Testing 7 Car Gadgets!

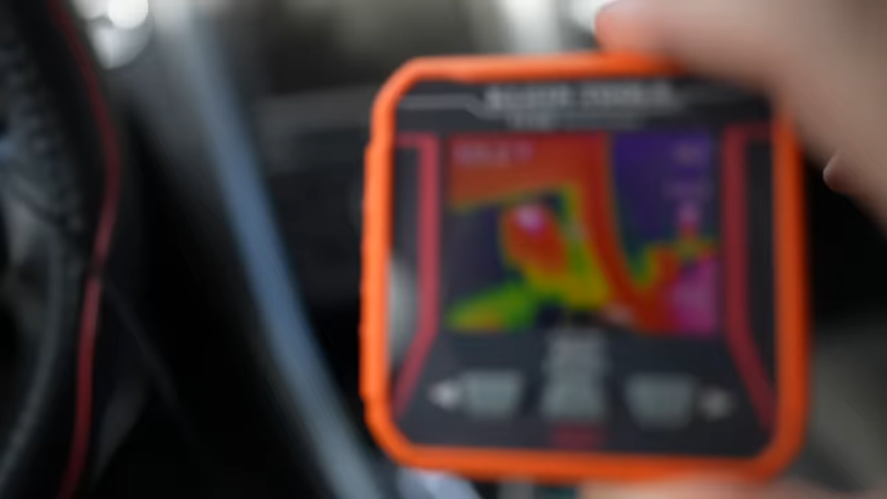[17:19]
Let's take a few readings around the cabin of the car.
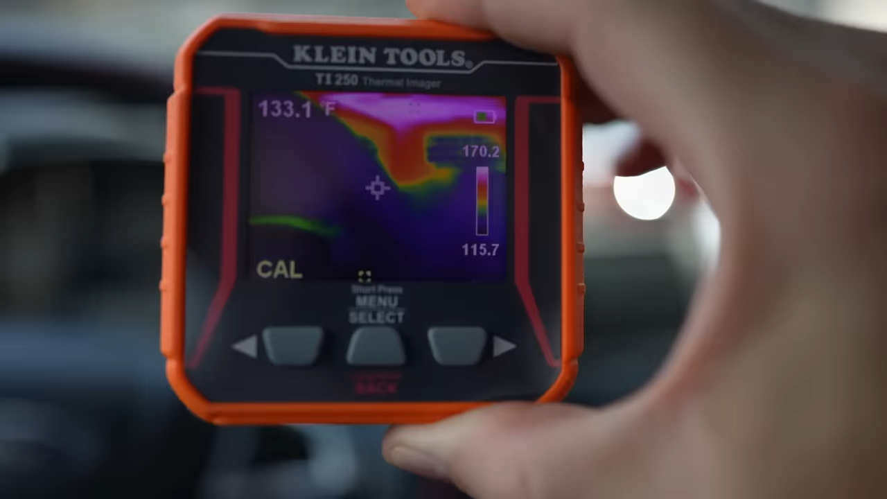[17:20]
On screen: spot 133.1°F
133 for the steering wheel.
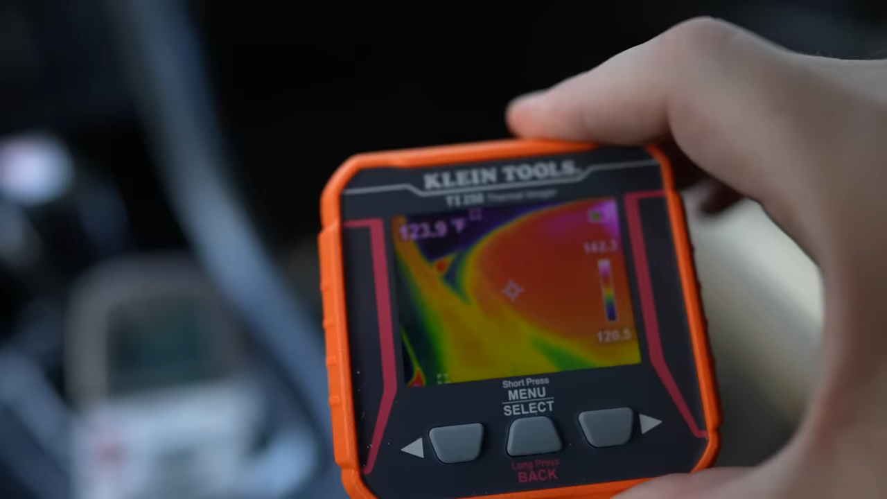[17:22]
The seat in the shade, 132. 133.
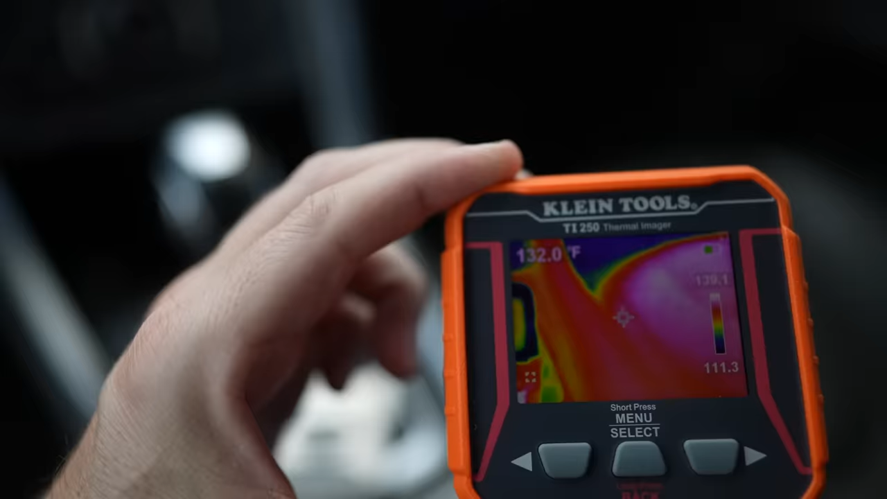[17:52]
See what Klein shows here. The seat's about to still warm.
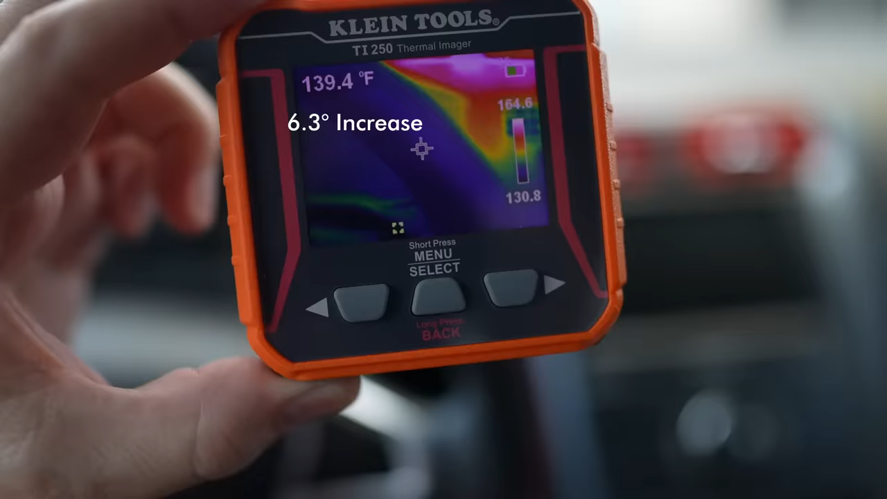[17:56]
On screen: spot 139.4°F
The steering wheel's gone up.
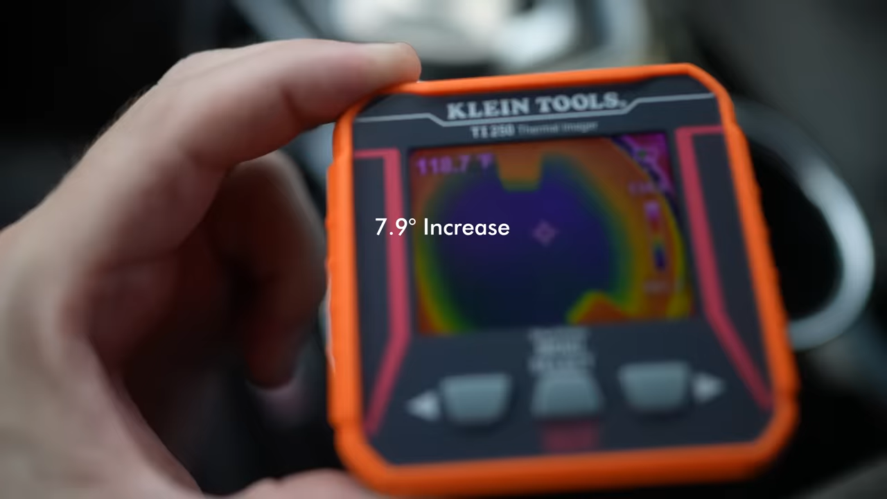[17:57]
The bottom of the cup holder's gone up. Everything's gone up. I'm not real sure that's really doing very much. If it's doing anything, it's not doing much.